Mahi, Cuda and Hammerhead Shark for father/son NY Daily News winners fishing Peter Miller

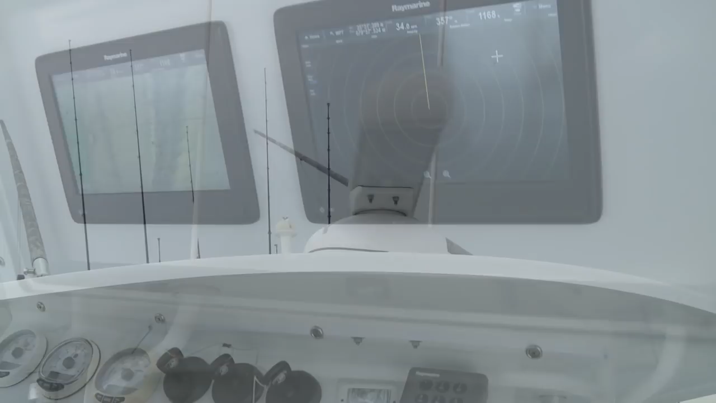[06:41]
I got my Raymarine radar, depth finder, and then I've got my Mercury's, which I just had tuned up. I got my Yellowfin, which is running strong. So it's nice to be able to have that confidence when you see giant squalls with lightning coming your way.